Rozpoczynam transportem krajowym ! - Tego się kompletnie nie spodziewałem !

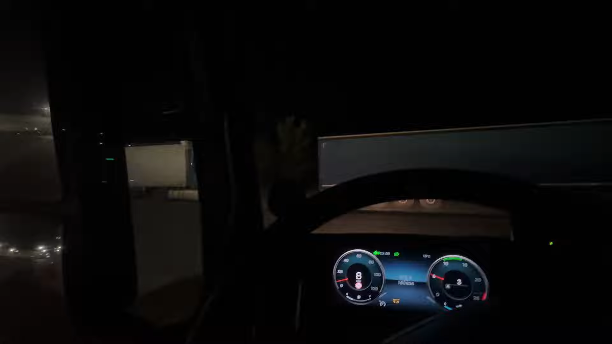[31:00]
no to słuchajcie o czym my rozmawiamy tyle to tyle to panie tyle to nawet by było dobrze jakby to zawsze tyle trwało czekajcie miałem 12 palet do zrzutki to jeszcze wiecie na luzaczku a tu koleżanka parkuje
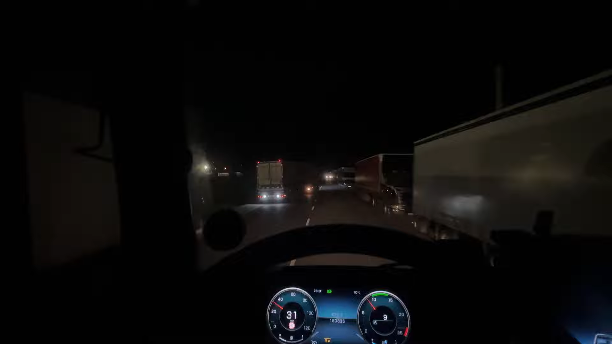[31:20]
dawaj dawaj nie dygaj na robocie może zaparkuje dzisiaj o moją miejscówkę właśnie ktoś przejął a nie on wyjeżdża czy będzie parkował
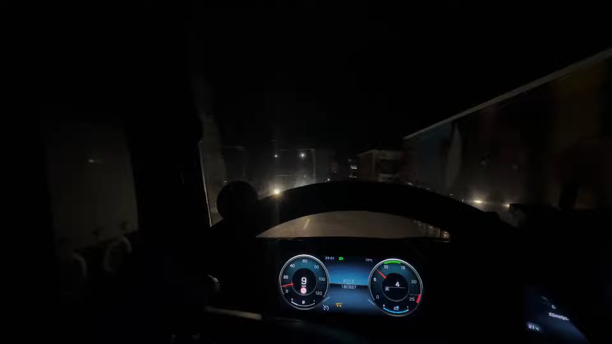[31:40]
ale ktoś mu się chyba z tyłu wpierdzielił a nie to solówka to on tu stał
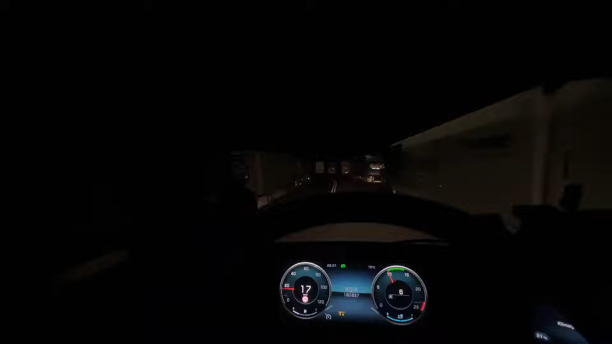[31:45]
ale moja miejscówka zajęta wcześniej tutaj stałem ale pojedziemy sobie na Orlen tutaj jest taki Orlen i
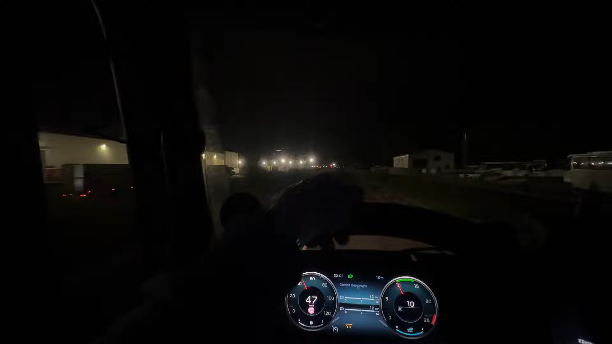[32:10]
podjedziemy tam jest Orlen i tam jest myjnia i jutro tam mam ogarnąć naczepę więc może tam tam jest taki niewielki parking może by było jakieś miejsce dla mnie wjedziemy zobaczymy jak będzie miejsce to dobrze nie jak nie to trzeba będzie kombinować dobra bo tu gdzieś jest wjazd
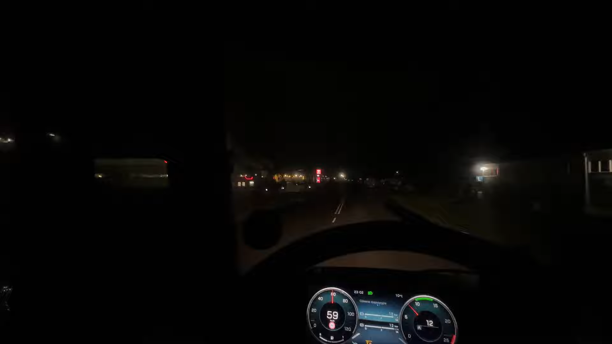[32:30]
czyk czyk czyk czyk a tam kurde ciężarówki stoją i osobowki i wiecie co tam jest ej tu jak tu jest wjazd na ten Orlen tu jest jeszcze jakiś parking po prawo tu jest zakaz dla 3,5 tony
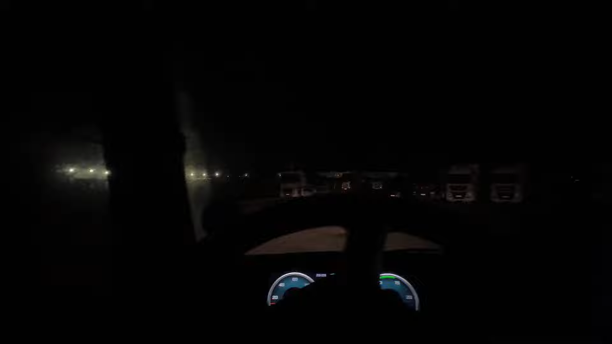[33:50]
pełno miejsc ale osobowki na nich stoją ktoś wiecie przyjechał ciężarówką pojechał ciężarówką w trasę a osobowkę zostawił żeby sobie zająć miejsce ale jest a nie tam coś stoi wjeżdżamy tu
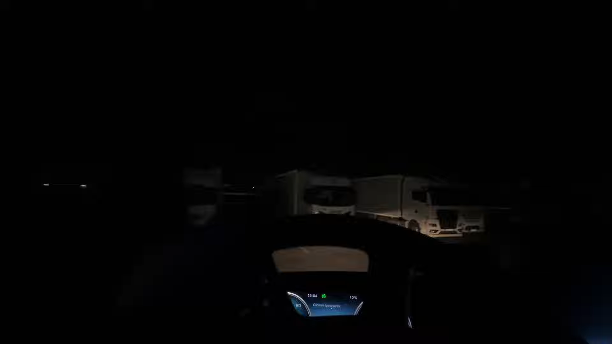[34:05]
tu jest chyba jakieś miejsce nie tu stoi coś tu są dwa miejsca i tu są wolne miejsca dobra parkujemy tutaj taki jest plan